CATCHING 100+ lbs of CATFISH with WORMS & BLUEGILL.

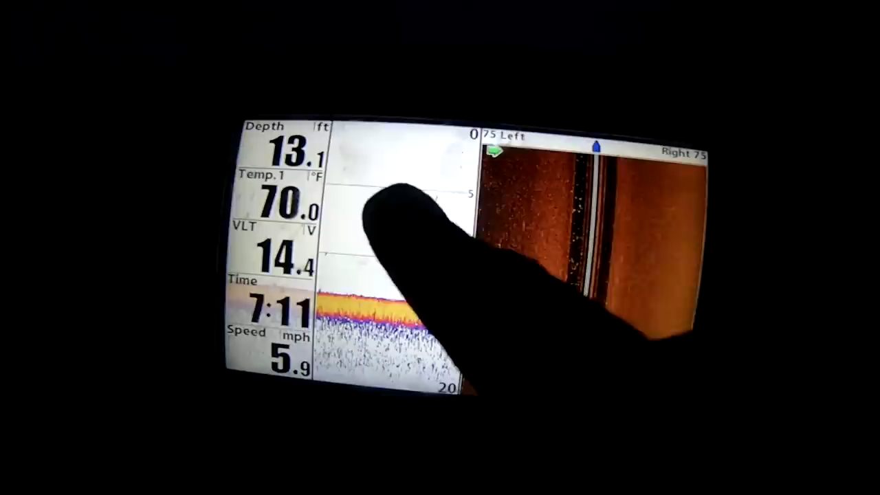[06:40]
On screen: depth 13.1 ft, water 70.0°F, speed 5.9 mph
If you can find where the shad are holding, you'll often find where the catfish are at. Shad between 5 to 10 feet.
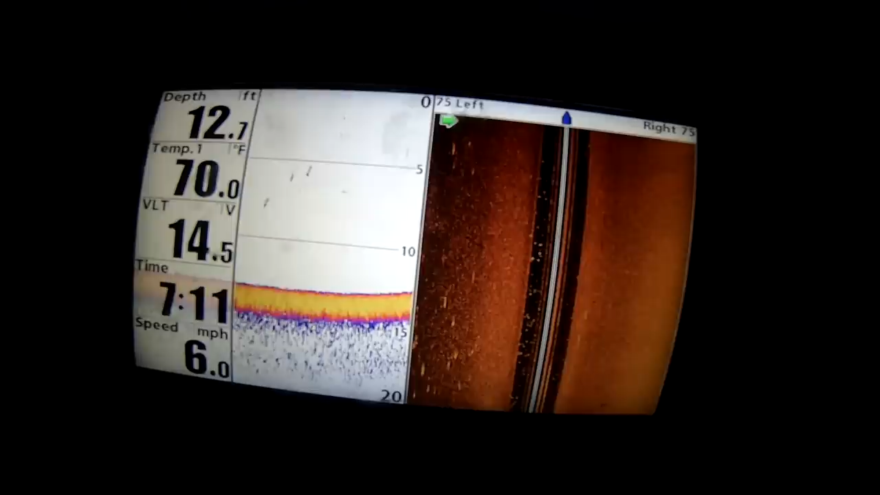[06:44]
On screen: depth 12.7 ft, water 70.0°F, speed 6.0 mph
A lot of them out in these flats. So we're going to go find some flats about 5 to 10 feet deep.